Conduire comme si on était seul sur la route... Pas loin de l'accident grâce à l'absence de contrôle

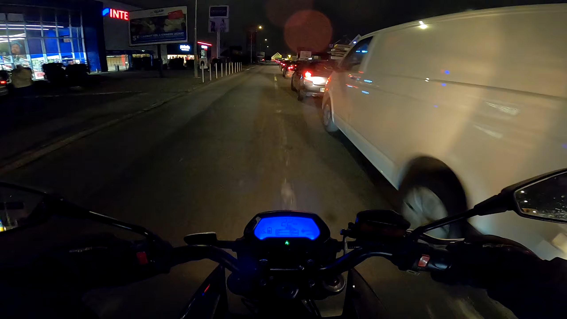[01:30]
je suis vas-y je vais en mire d'un petit peu il ya des bouchons c'était pas foutu de signaler quand tu te rabats il les a mis après j'aurais eu le temps de ralentir je vous dis vas-y ça roule pas des doux ça roule pas vite on va le faire chier si la prochaine fois se le permet d'un clignotant et surtout d'éviter quelqu'un de rendre dedans bêtement ça sera déjà ça te fait
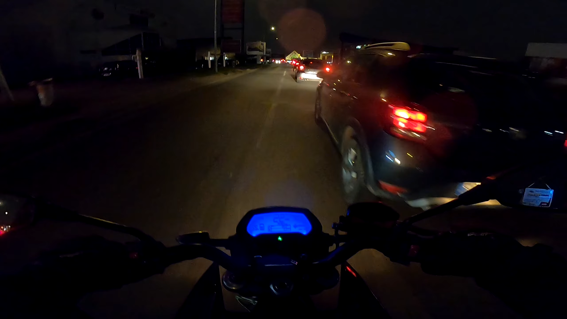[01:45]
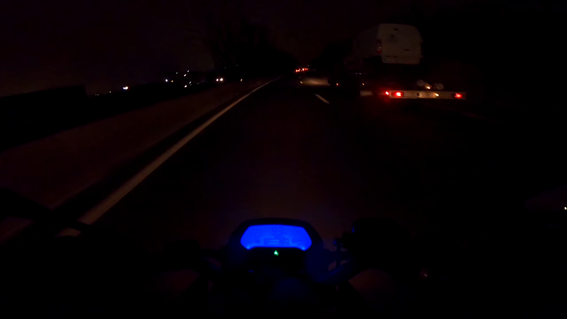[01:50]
le scénique devant là qui a changé de voie c'est un clignoté une fois c'est même pas sûr peu plus ça clignoter mais à bas lui devant là il va le faire mais ça clignote pas non c'est fait tu veux pas non c'est
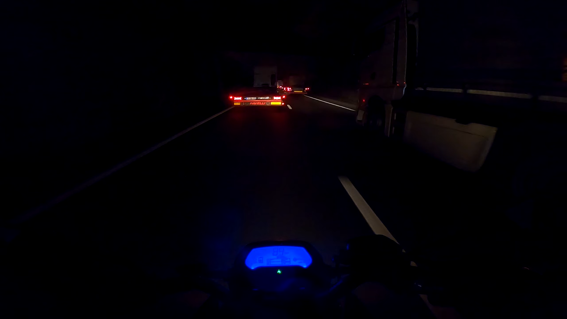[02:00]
pas à l'étranger à gauche il confirme au moins mais bon c'est compliqué de toucher vers c'est un merci mais un merci timide que je te fais là
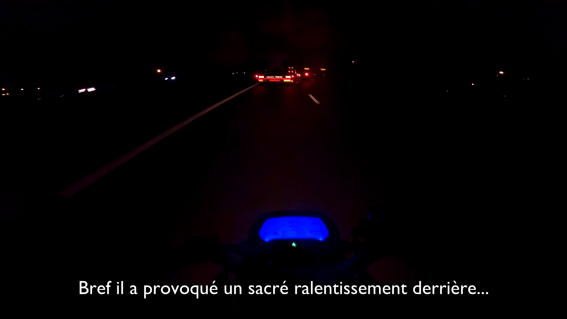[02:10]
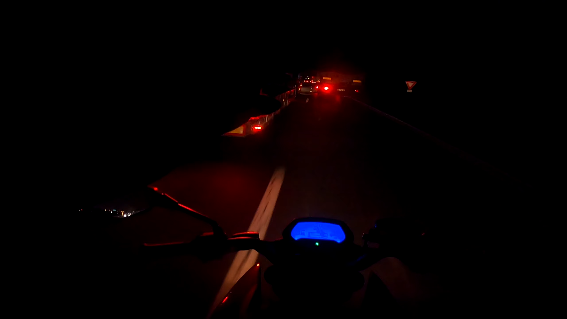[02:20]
quand on défilé comme ça toujours avoir l'oeil sur ce qui vient à droite je ne suis pas sûr que ce soit normal d'avoir vu un plein feu dans ma tronche dans ce sens là de circulation il n'y a que des camions devant moi il y a quatre camions à droite et deux camions à gauche mais en tout petit à cra au pays des cams car